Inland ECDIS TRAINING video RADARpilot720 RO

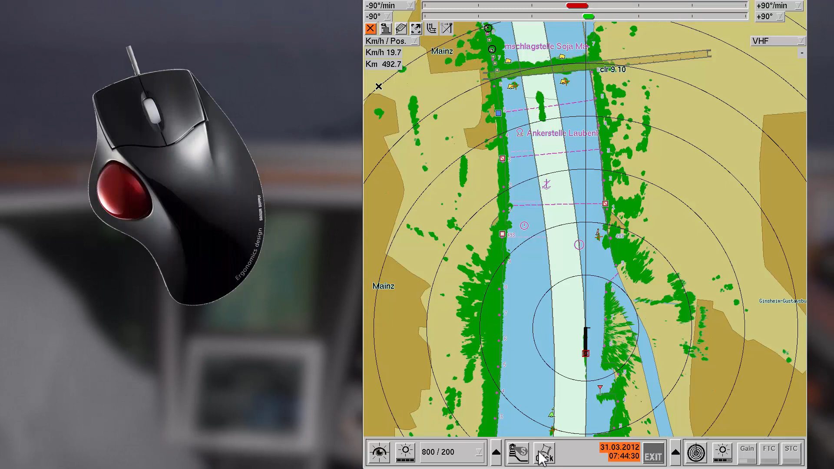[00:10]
You can operate the whole program using a trackball and a keyboard. The screen shows the Actis chart of the river section you are on. Your ship is visible in the lower half.
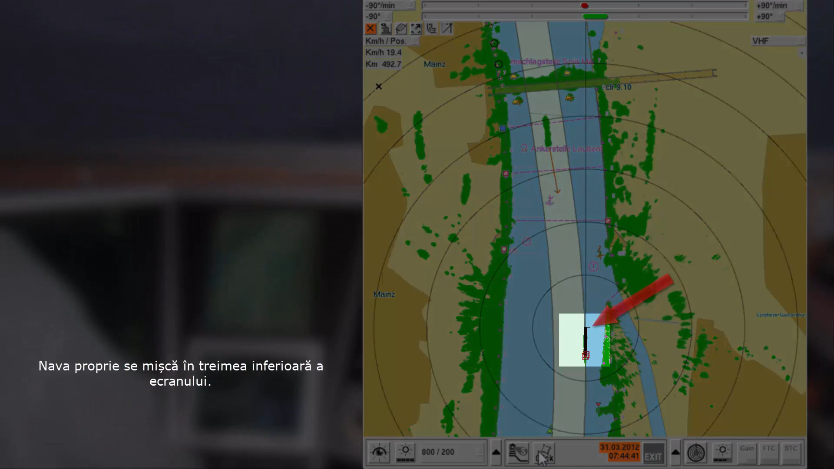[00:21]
At the upper end, radar and rate of turn are visible. Range rings indicate the distances.
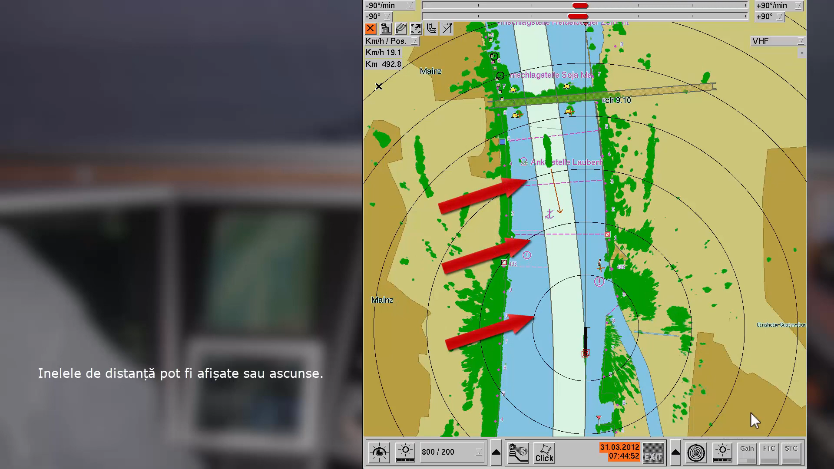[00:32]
They can be hidden if desired. At the bottom end, status bar and menus are available. You can open and close the function menus separately.
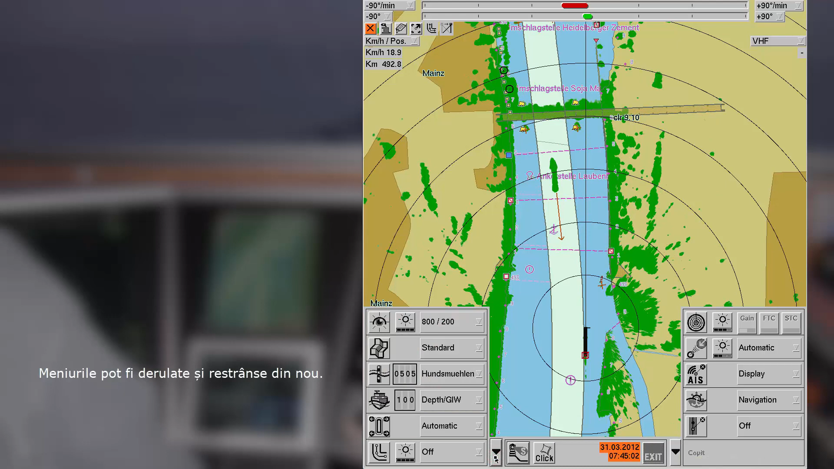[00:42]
The display is built as layers. Actis chart, radar image and chart symbols like traffic signs. If you suppress the radar image, you can see the whole Actis chart. As long as the button is pressed, the radar image is invisible.
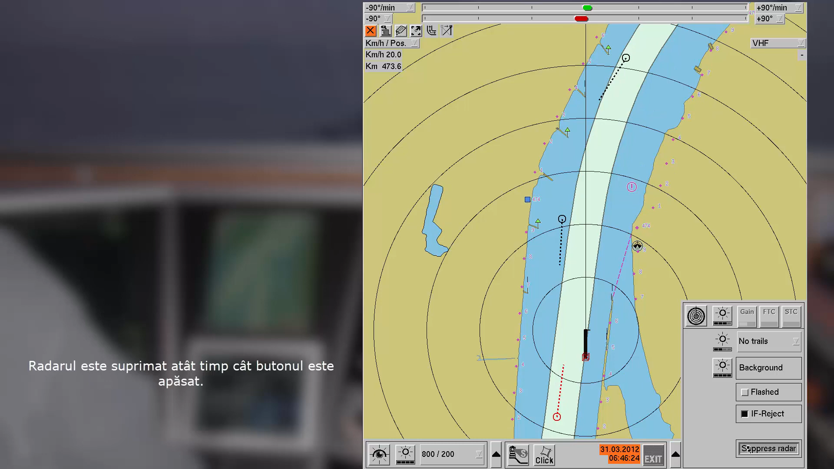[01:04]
However, traffic signs, river kilometer and track symbols are still visible above the radar image.
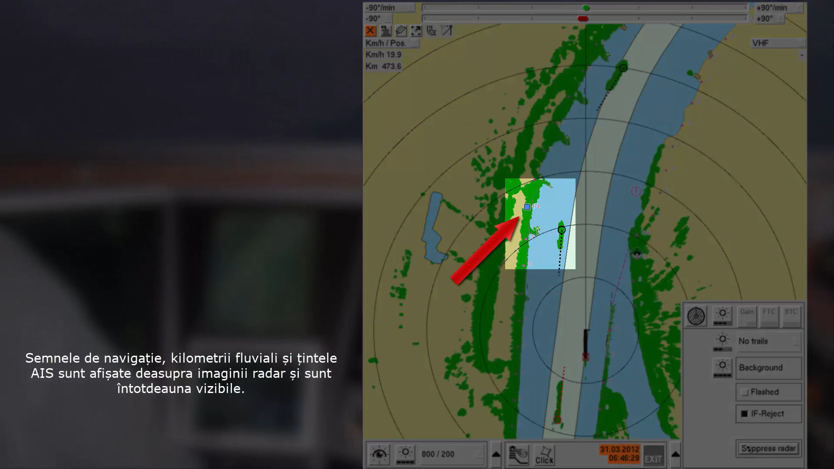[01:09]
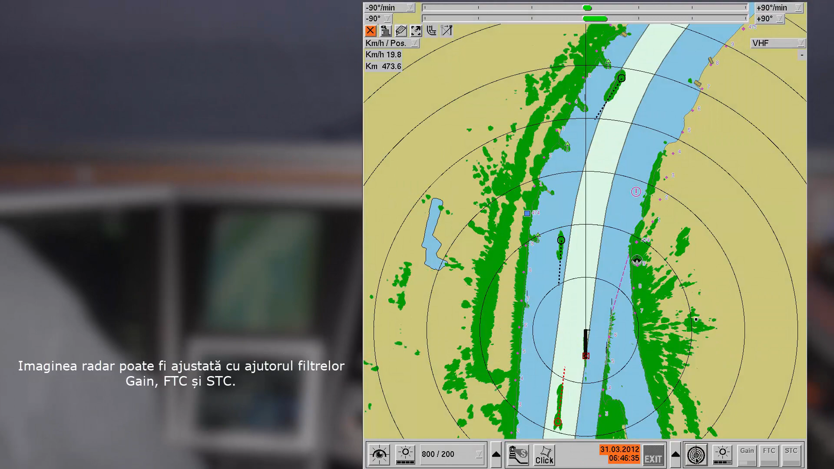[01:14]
There are filter functions available to optimize the radar display.
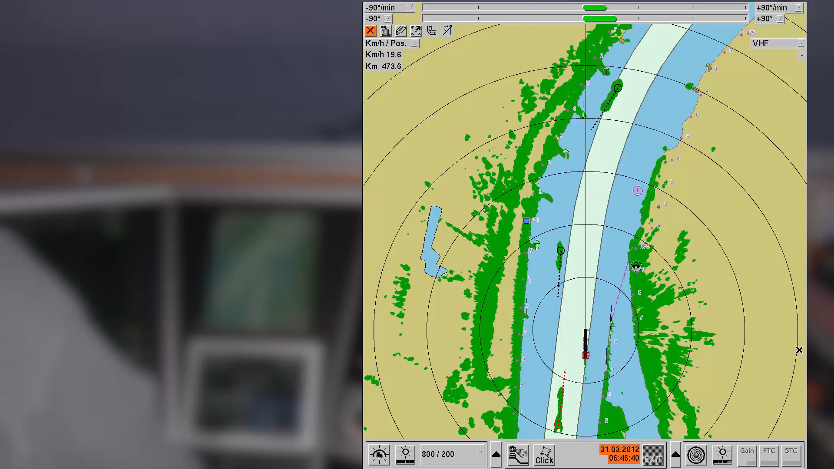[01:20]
Developed land area is dark brown.
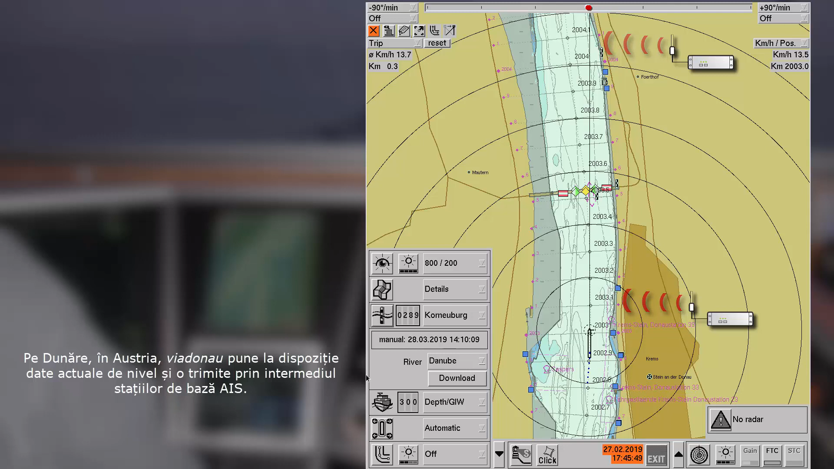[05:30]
They send these data from base stations using AIS communication. Radar pilot 720 degrees received these data and automatically adapts the display.
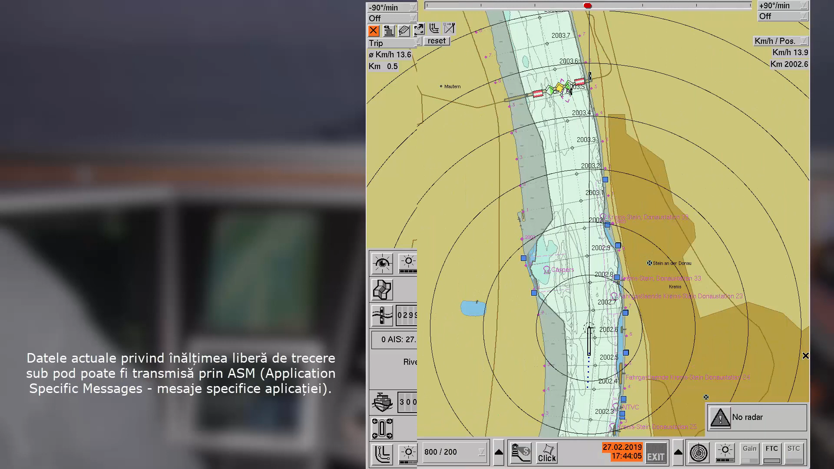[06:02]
Current data of bridge clearance may be transmitted as application-specific messages . Such data are indicated directly at the bridge in a label.
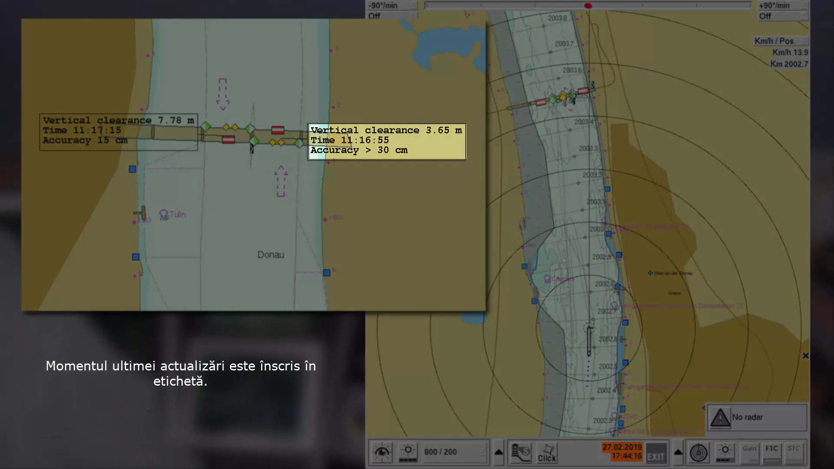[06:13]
The timestamp of the last update of this value for bridge clearance is also given. The navigation system displays the AIS chart and the own ship, but also other ships and their movement.
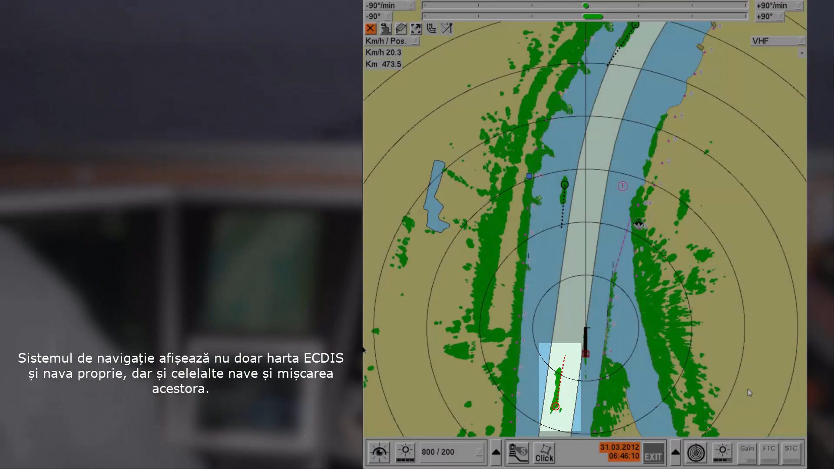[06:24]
The system identifies these ships as tracks and in the following the different possibilities of track display are explained.